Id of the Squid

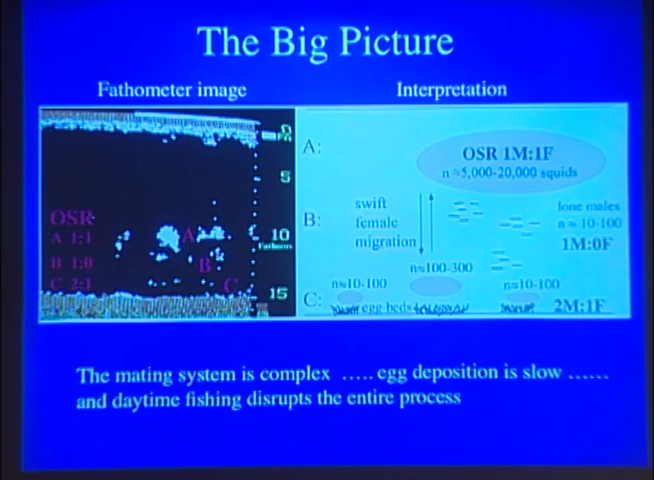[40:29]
Here's what we can tie together right now to explain the system. If you look on a fisherman's fathometer, you're up at the surface, it's 15 fathoms. You pick up these white splotches, okay? Those are squids. In here, this is the main school at A, the sex ratio is one to one, one male for one female. Down at the bottom where these little specks are, down here, the sex ratio is two males for every female.
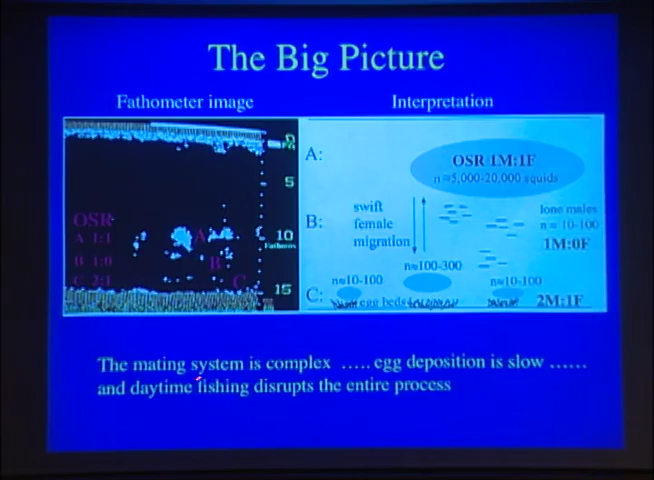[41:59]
And these are always groups of small, lone males. So you've got a complex mating system. Egg deposition is slow. And the fishermen have now begun to fish during the day rather than at night.
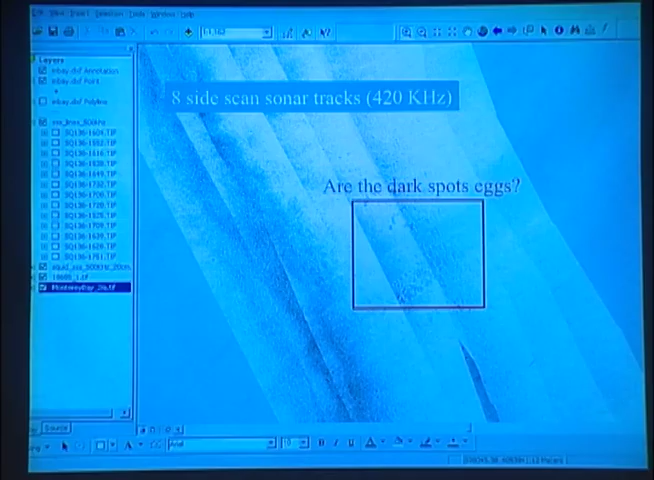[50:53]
But right in here we had some very specific marks. And the question is, are those eggs or are they something else? That's really what we're trying to figure out. And later on we took an ROV and we did a track down this way. Now the ROV, we have a TV monitor and a boat so we can see what the ROV sees.
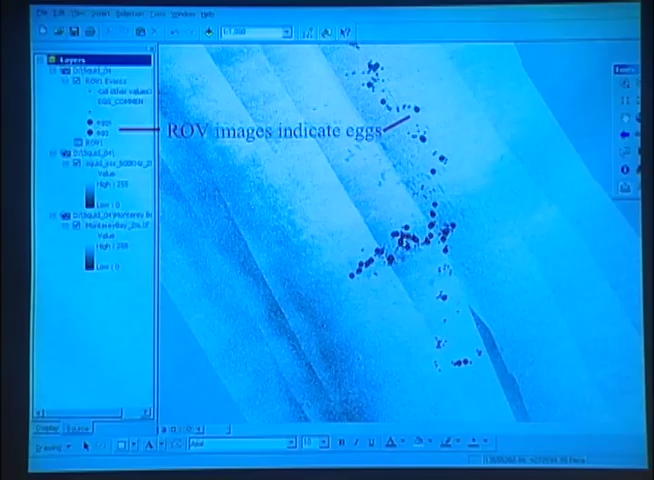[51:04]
So we can steer it into certain places.
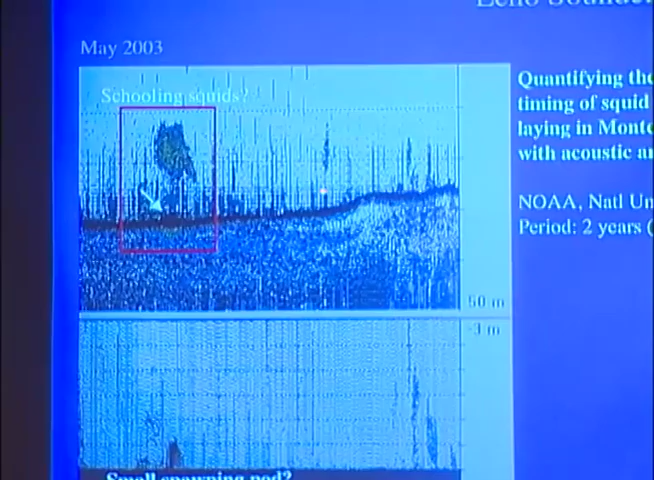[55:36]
But we really need to validate and make sure that we can prove that those blips are squids.
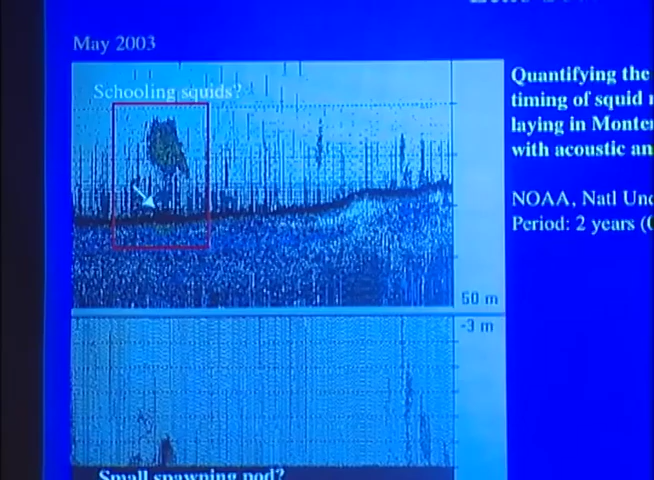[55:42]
And in that way, we might be able to go out and really image the number of squids actively spawning on the bottom. This is a far harder task than doing the egg problem. Because these are moving animals and it's going to be harder to quantify those blips.